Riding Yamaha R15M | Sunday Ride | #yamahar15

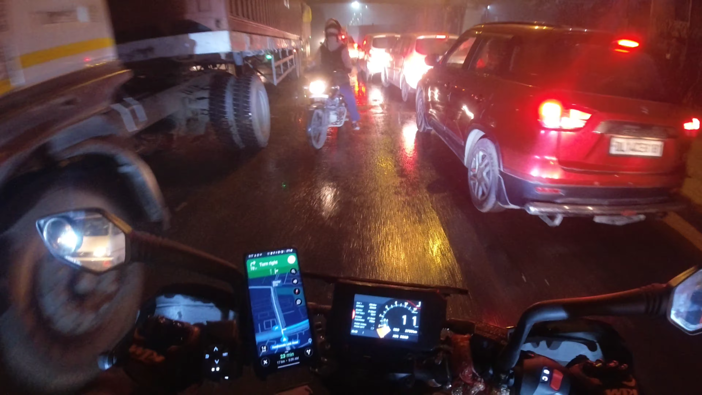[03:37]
हैं इस पोड़ ट्रफिक कांई की सुई नहीं है को इब � नहीं यहां वी थिरी वी फोर खड़ी हुए है